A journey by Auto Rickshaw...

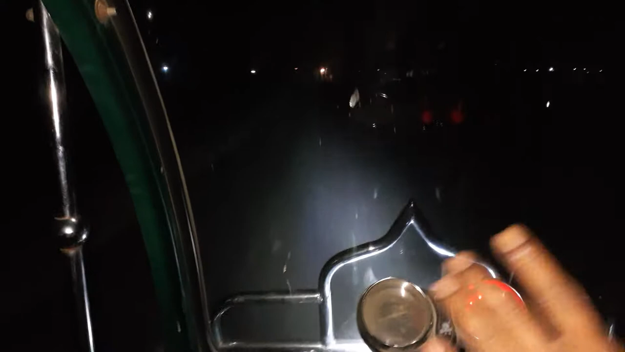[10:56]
গাড়ি চালা নিয়েও হয়ে যায়। এই ডিমাটা দিলে বুঝবো যে একটা গাড়ি আইটা সব কেউ আইতাছে, ওরা থাকলেও সরে যাবো।